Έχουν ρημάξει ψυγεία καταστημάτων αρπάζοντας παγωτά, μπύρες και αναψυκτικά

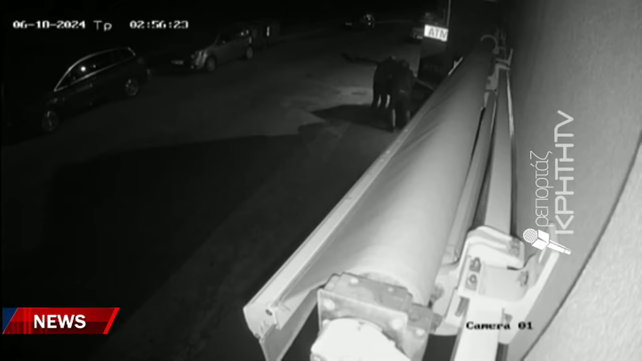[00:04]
Είναι η στιγμή που άγνωσοι δράστες βάζουν σε μεγάλο σάκο παγωτά και νερά που αφαίρεσαν και αφού προηγουμένως προκάλεσαν ζημιά σε κατάστημα στις κάτω γκούβες με τις κινήσεις τους να έχουν καταγραφεί αποκλειστό κύκλωμα τηλεόρασης. Το τελευταίο γυρό μας έχουν ρημάξει στις κλοπές.
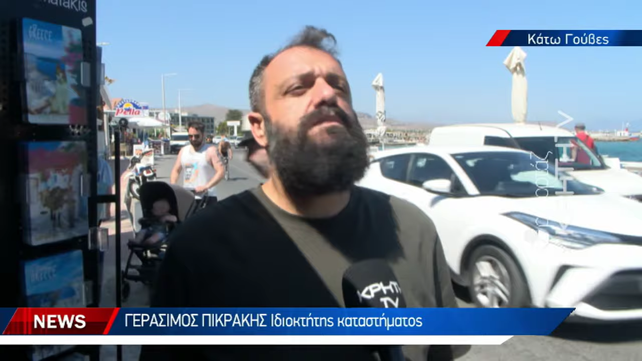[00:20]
Σε 15 μέρες δύο φορές έχουν ανοίξει το μαγαζί, έχουν πάρει παγωτά, νερά, κάνουν υλικές ζημιές. Τη Δευτέρα τα ξημερώματα, γύρω στις τρεις η ώρα,
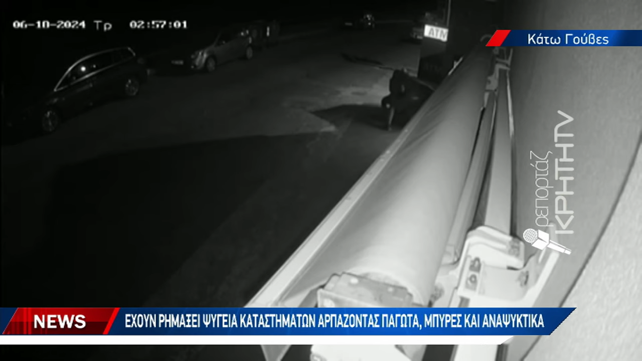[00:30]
δύο κύριοι τρόπος του λέγη περάσανε, ανοίξαν το ψυγείο,
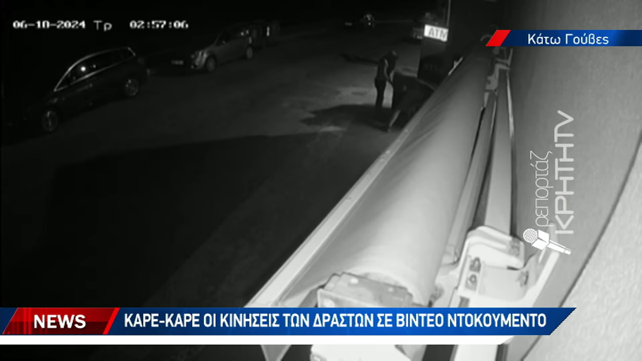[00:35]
το σπάσανε και κάνουν και άλλες υλικές ζημίες, όπως η ζαμαρία, το ψυγείο του νερού και φύγανε. Είναι ενόχλητοι.